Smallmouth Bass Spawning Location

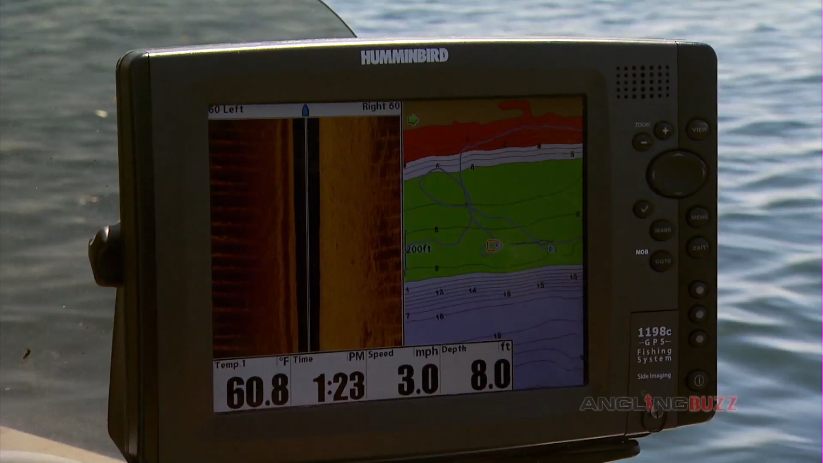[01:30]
On screen: depth 8.0 ft, water 60.8°F, speed 3.0 mph
This is just mostly nothing sand. Sand over here, but this is all that good rock. You can see it's right on one of our waypoints, too. Look at that.
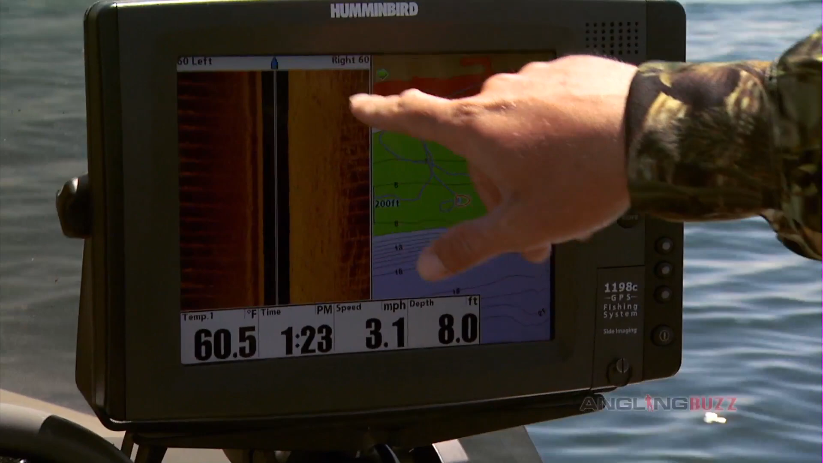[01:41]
On screen: depth 8.0 ft, water 60.5°F, speed 3.1 mph
That's so cool. You know what I like to do on the side imaging anyway is I like to set it up to a smaller scale. So you can scan quite a distance with this, but I like to run it around 50 to 75 feet.
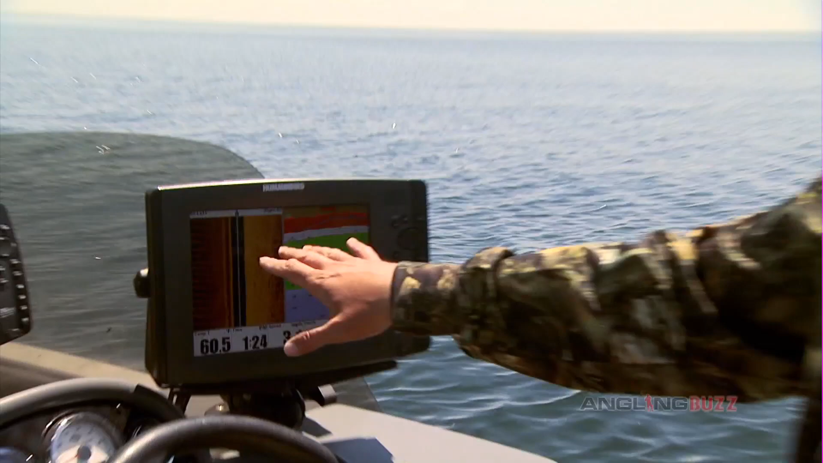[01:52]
And what that does is it makes the space that you're looking at, that 60 feet, appears bigger.